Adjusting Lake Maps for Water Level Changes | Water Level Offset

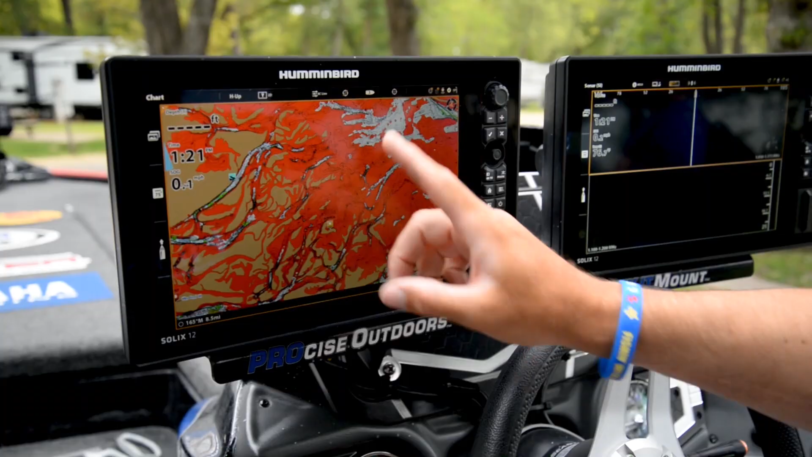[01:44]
You can do that or you can use the cross touch and simply push chart.
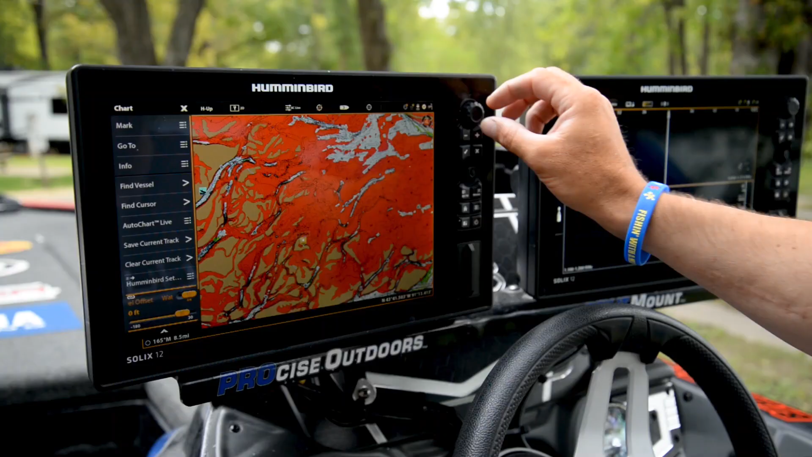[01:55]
And then I like to use the dial or you can slide with your fingers.
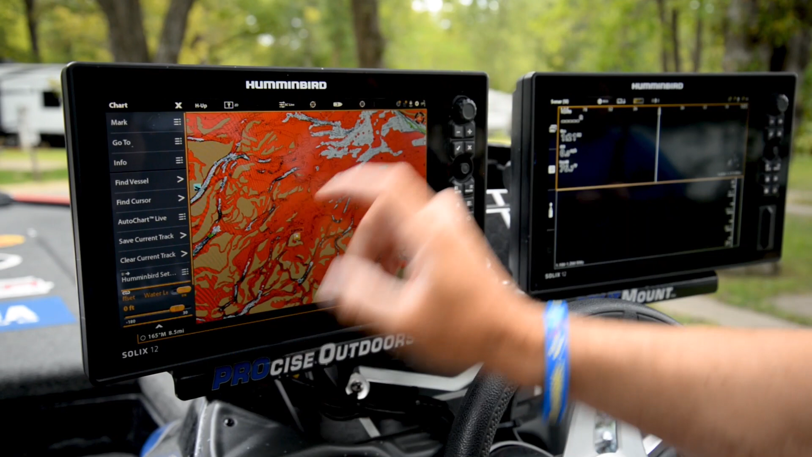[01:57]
But the dial is a little bit easier to make those fine tune adjustments.